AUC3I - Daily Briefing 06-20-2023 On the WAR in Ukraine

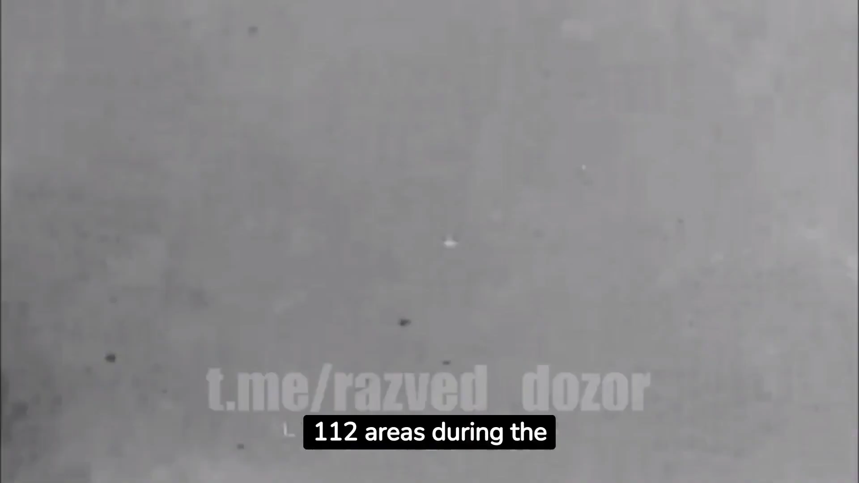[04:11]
Eight ammunition depots were destroyed during the day.
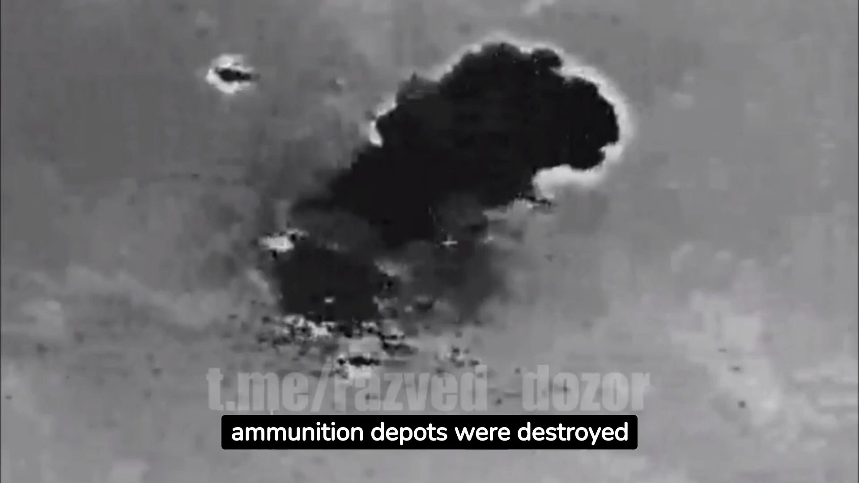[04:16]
The 3rd Armored Brigade of the Armed Forces of Ukraine near the settlement of Durechnia,
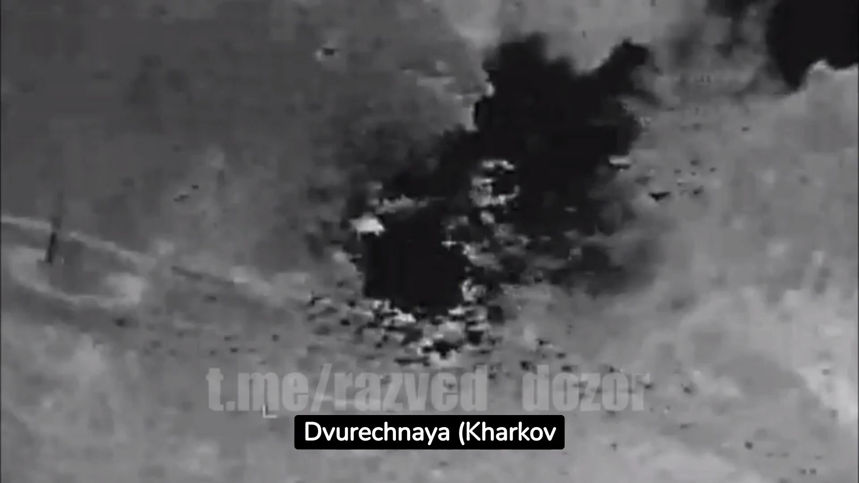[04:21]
Kharkov region, the 45th Artillery Brigade of the Armed Forces of Ukraine near the city of Syversk,